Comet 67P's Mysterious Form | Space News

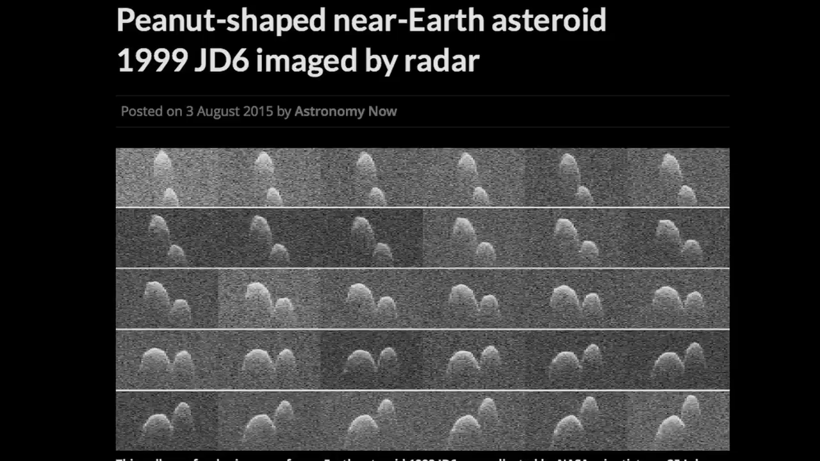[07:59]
radar imaging has shown that about 15% of near-Earth asteroids larger than 600 feet, or 180 meters, have this sort of lobed, peanut shape.
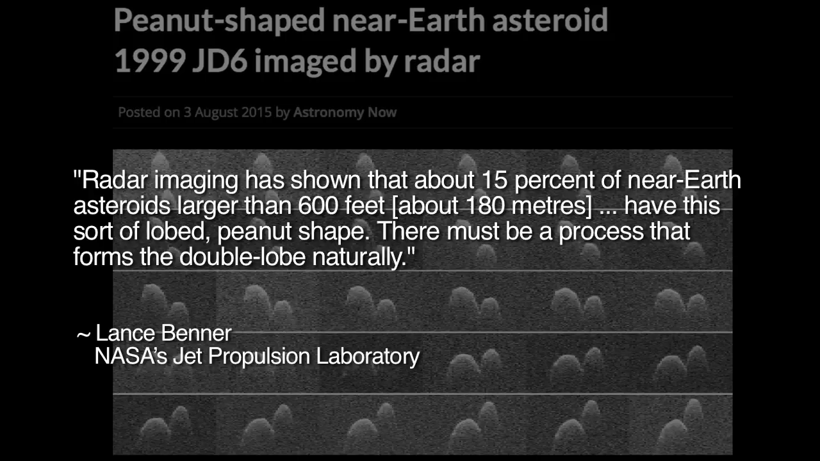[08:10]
There must be a process that forms the double-lobed shape naturally.